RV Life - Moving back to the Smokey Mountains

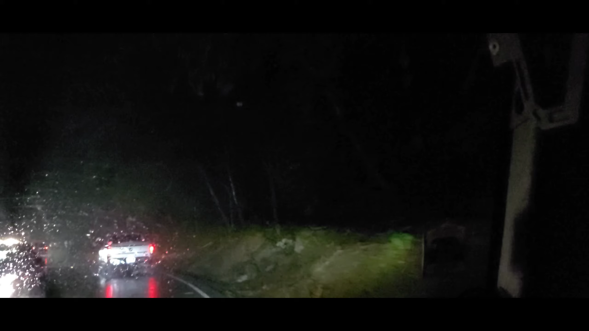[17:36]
It wasn't like just a tree, it was like the side of the mountain that's slided down. Look, there's a little slide down there too. There's little mudslides all over this road.